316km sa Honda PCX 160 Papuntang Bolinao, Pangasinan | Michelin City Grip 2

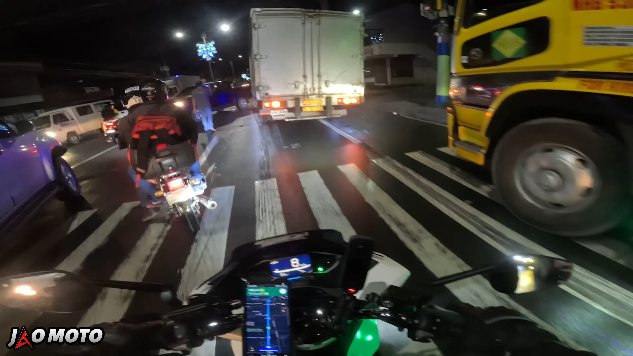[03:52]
So, wawa naman yung mga pigs. yun yung passing light natin mga kaya-device. Kasama to sa aux light eh. Wala kasing passing light na naka-built-in dito sa PCX.
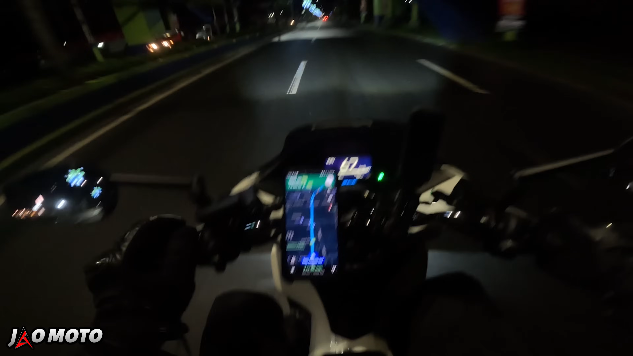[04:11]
So, pipindutin mo lang to. Ayan ah, mag-blink na siya. Stig no? Tapos patay-patay lang. Hindi nga lang siya high. Sa low siya nag pa-passing light. Pero anyway, okay lang naman. Malakas kasi yung buga ng aux natin. Kaya magugulat pa rin sila. Ayoko yung ganito eh. Nasa atabi natin yung track. Kailangan natin ma-overtain ito.
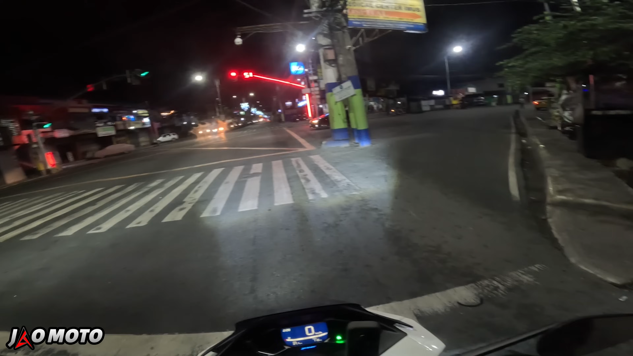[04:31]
Hangul ng mga traffic light dito sa cavity ngayon. May LED na pa-straight. Ayoko na pa-sobra ata yung budget. Kaya ginawang ganyan.
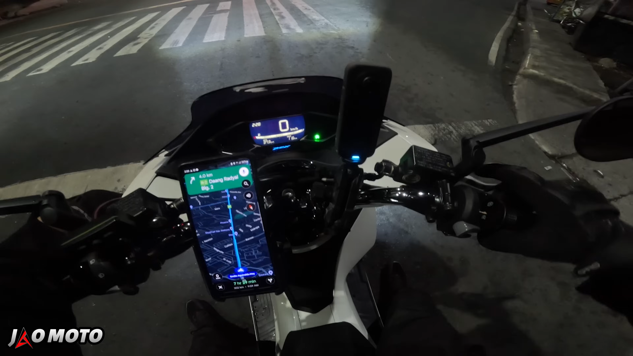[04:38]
Dahil naka-idling stop system tayo. Ayan, automatic na mamutay yung motor. Pag pumiga tayo ng onti. Umpa pang! Hina-under siya ulit. So, umalis tayo ng full tank. Malalaman natin kung magkano magiging gasolina natin papuntang Bully now. Excited ako kasi isa to sa mga pangarap ko eh. Makapag-long ride. ang scooter. Ang babaw no? Pero, isa yun sa mga gusto kong gawin eh. So, ngayon gagawin natin. Let's go!
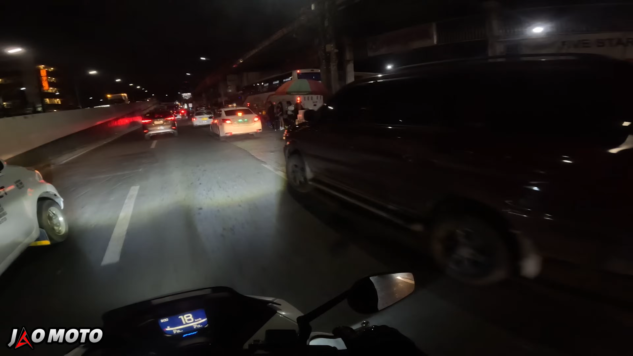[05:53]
Uno oh. First time kung dumaan sa tunnel na ito naka-scooter ha. Oh! Tag-tag. Well actually, malamot yung suspension sa likod. Pero, matag-tag yung harap. yun ang dapat na busina natin.
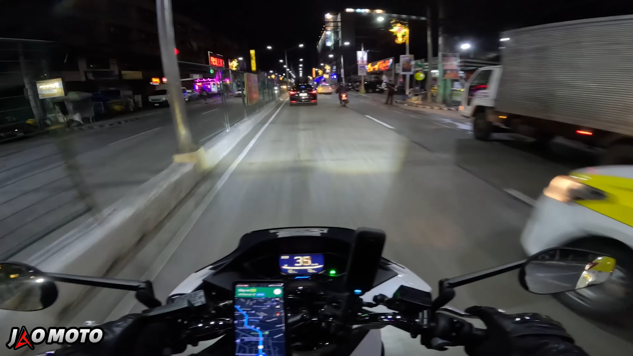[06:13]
Time check, 3.30. Bilis ang biyahe natin. Dire-direcho. Huwag lang tayo nga-antokin. Wala tayong tulog. Sakit ko to eh. Kapag may gantong klaseng ride, ang hirap matulog. Excited eh. Yoko po! Sabi ko lang ito. Yoko eh. Protect us. kailangan natin ng mahihintuan. Kailangan natin ng energy. Ah! Lalalim ng mga pothole. Tayo sa gitna.
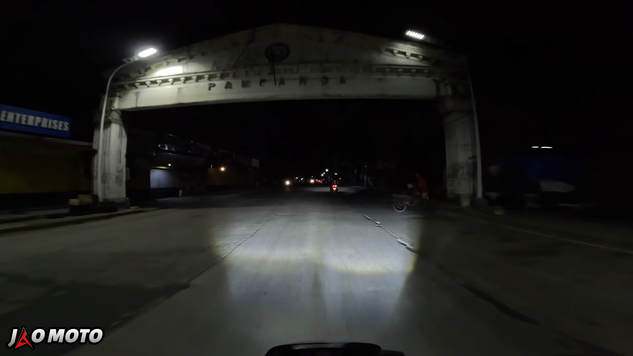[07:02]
Pampanga na tayo mga kiddiepays. Ha? Asan tayo sa pampanga? Hindi ko alam. Pasensya na mga kiddiepays. First time ko dumaan dito basta may ginagawa dito eh.
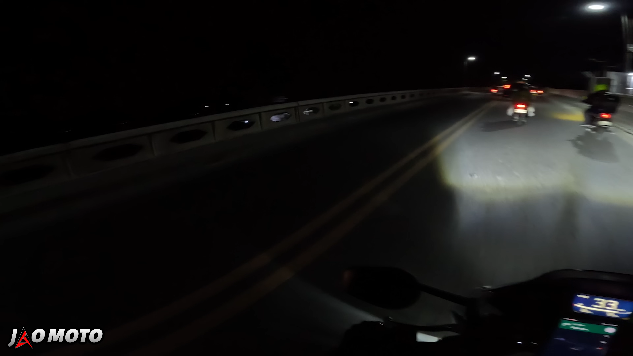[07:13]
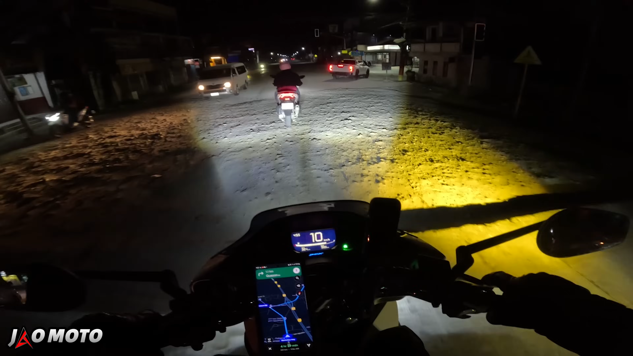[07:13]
Ya! Dagtag ng suspensya sa harap ng PCX. Nagugustuhan ko ngayon dito sa motor na to. Ang lakas niya kumatak. Kung magkakapag pinigahan mo, bibigyan ka niya agad eh. Ito ang inlex ko eh. Ang dilim dito sa lugar na to eh. Yun lang! malubak! Teka, nakadaan na ako dito sa lugar na to eh. Z900 ata yung gamit natin dito. Kasama natin ng grupong Ninja Cores. Pumunta tayo dun sa malapit sa may Arayat.
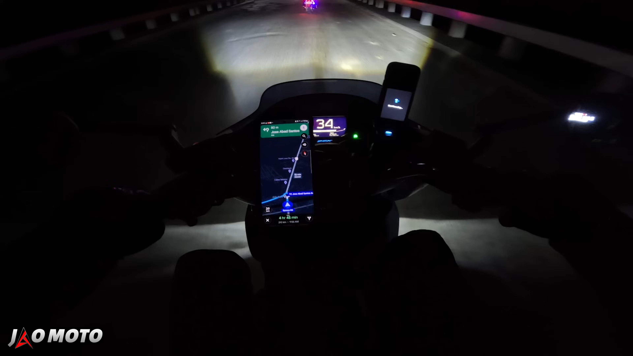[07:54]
Tayo ay iikot dito sa may rotonda. Giga. Tapos eh. Kalawa tayo dito.
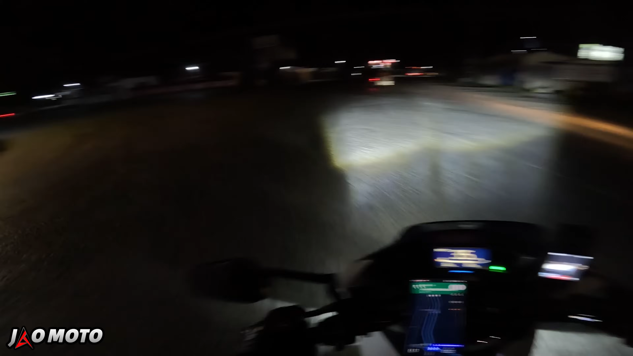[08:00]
Mga KDFs, pasensya natin. Hindi ko na alam kung asan lugar tayo. Walang mga signage eh. Well, kung meron man, napaka-dilim. Hindi ko makita kung ano yung mga nakasulat. Ganda yung daan na to. Dire-diretso. Tapos lahat mga nakamotor. mga backpowers itong kasama natin eh. Ang daming dala. Oo, tignan nyo yung hatak nito. Iwan natin.
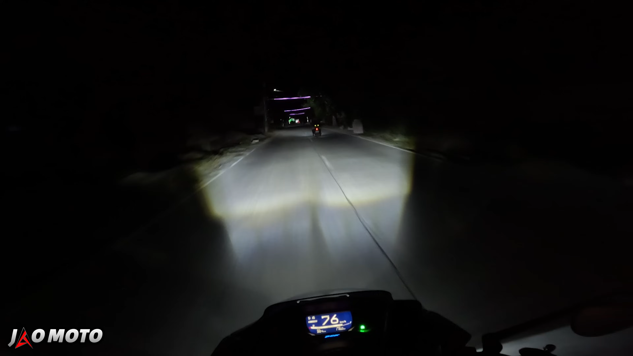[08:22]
San Juan? Ang lubak naman dito. Yeah. Hindi kasi sarado yung daan sa kabila eh.
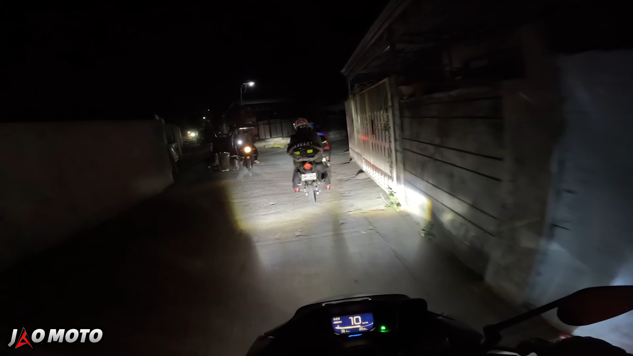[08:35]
Pero ito namumula. Tundan ko na lang ito. Tundan natin si kuyang may gulong sa likod. Tindi nang daan na to. Ano ba ito? Udi na lang may mga tropa tayo dito. Minto tayo saglet. Time check.